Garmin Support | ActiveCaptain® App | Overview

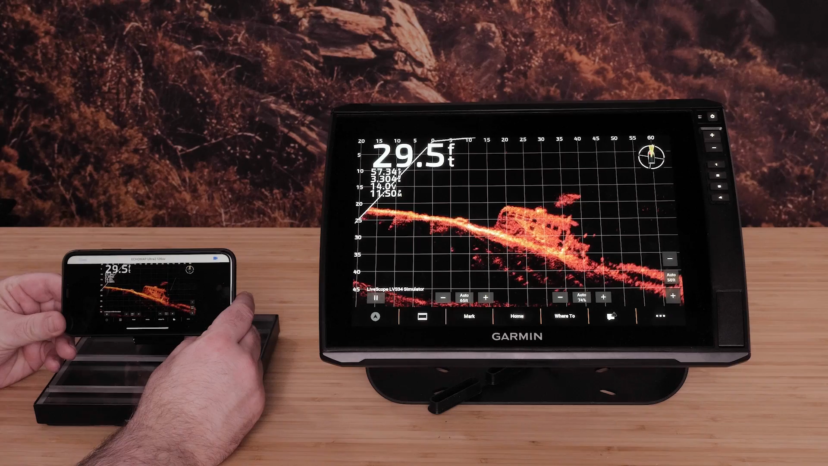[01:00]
On screen: depth 29.5 ft
The Helm feature allows you to view and control the chartplotter screens from your phone when connected to a compatible chartplotter.